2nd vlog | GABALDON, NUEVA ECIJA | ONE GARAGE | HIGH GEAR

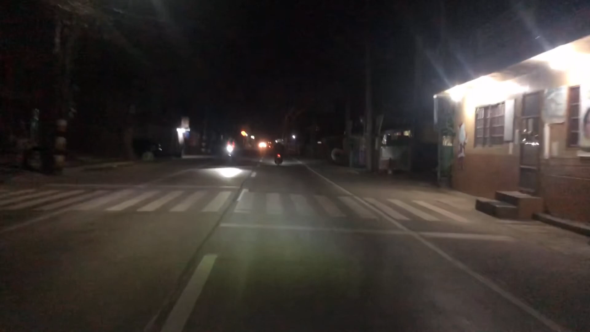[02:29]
So, ngayong umaga tayo ay pakunta ng Gabaldon na Ibaisiya.
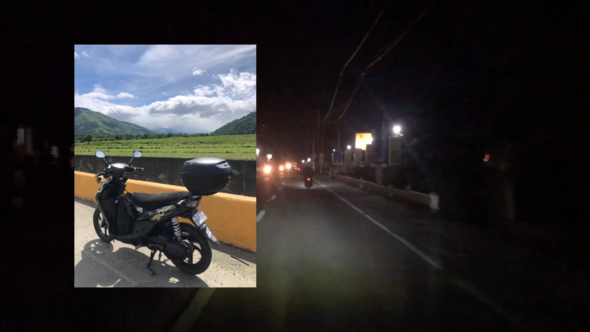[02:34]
Ang time of departure natin ay 4.30 a.m.
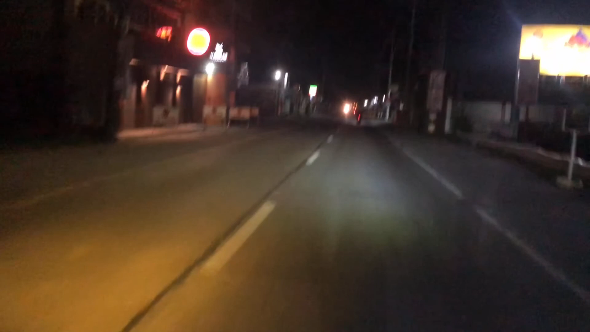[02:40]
So, we're on our way para makipagkita kila dock yung pinsa naming doktor. Tama sila sa ride. Okay, so early morning, dito tayo sa MacArthur Highway going to Baliwag.
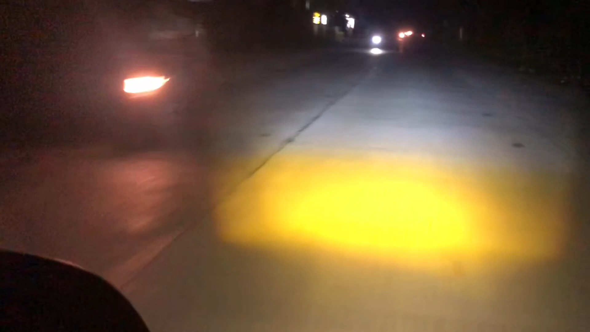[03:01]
So, yung isang diretsya tayo. So, this morning tayo ang spear. So, yung spear siya yung uuna sa daan. Para siya yung mag-inform sa likod niya kung may road obstructions ba.